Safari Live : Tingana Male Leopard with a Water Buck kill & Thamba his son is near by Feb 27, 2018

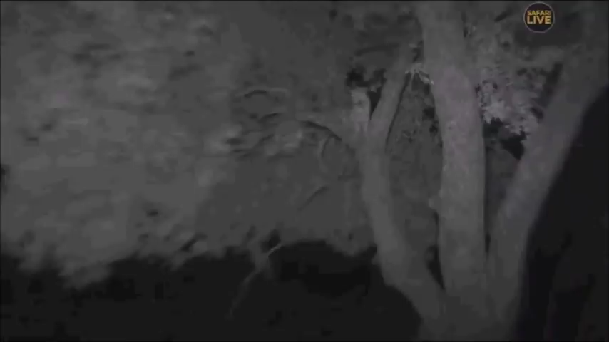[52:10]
quietly and listen to the sounds he had to go on every now give a little grunt and a growl tumbo who's just sleeping nicely right next to our car he's within five meters of us has just been the most